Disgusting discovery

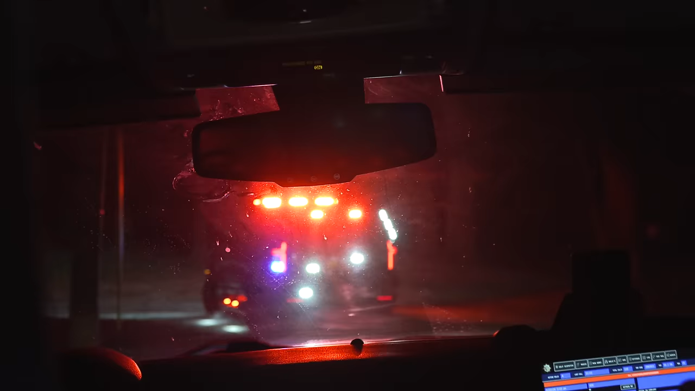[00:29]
I guess we're hitting takedown lights right now. I'll get to Harvey.